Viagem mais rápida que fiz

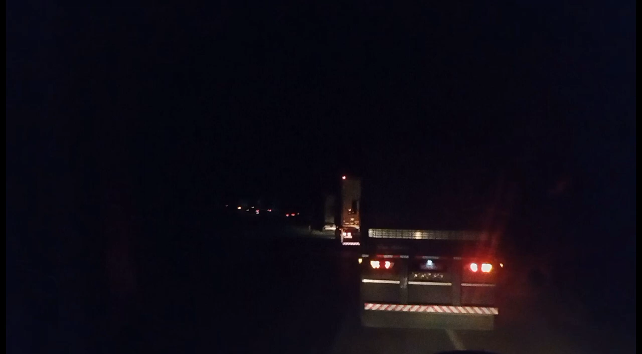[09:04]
Não sei o que aconteceu não, mas tem um carrinho pequeno lá atrás de mim. Parou tudo. Não sei se é acidente, o que aconteceu aí pra frente aí, mas parou tudo.
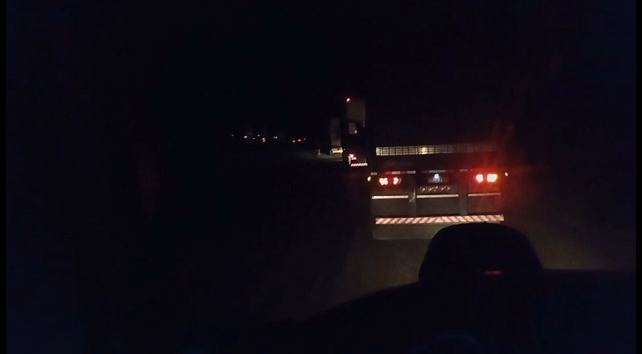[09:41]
Quando é assim é livramento. Vamos esperar que daqui a pouco dá uma melhoradinha, né? Tô com o rádio ligado aqui, mas ninguém tá falando nada.
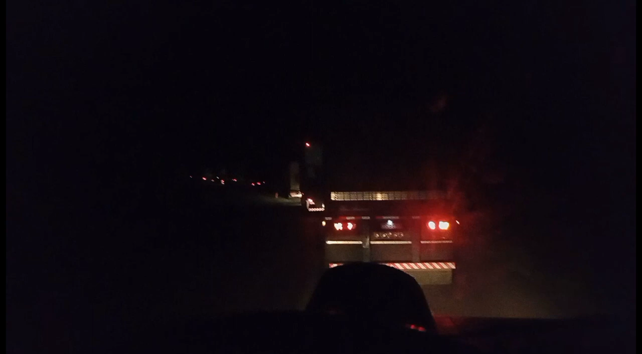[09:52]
Não sei se meu rádio não tá chegando na galera. Aí parou tudo. Mas tá chegando outro agora lá atrás, lá. Parou-se tudo. A boca não é boa não, hein? Tomara a Deus que não seja acidente. E se for, que não tenha vítima fatal, né? seja só bens materiais, né? Se Deus quiser. Tá bom, meu povo? Tamo por cá. Vamos aguardando aqui, aguardando. Daqui a pouco eu volto com notícias aí do que é.